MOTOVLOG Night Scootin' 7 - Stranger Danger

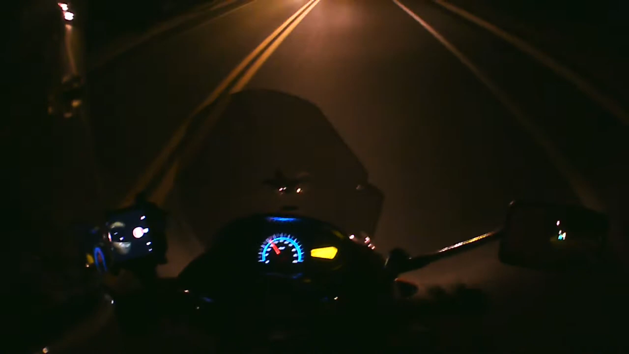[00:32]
I just recognized that I have a blinker there telling me that I'm almost out of gas. I will stop for gas up the way here. There is a turkey hill not too far from here.
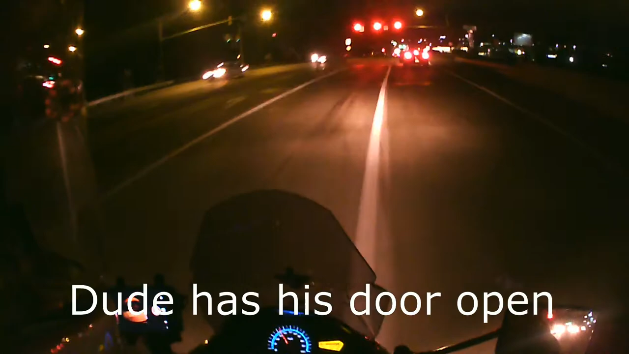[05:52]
And I don't motovlog on a rainy night because it's just dangerous. Okay, that's interesting.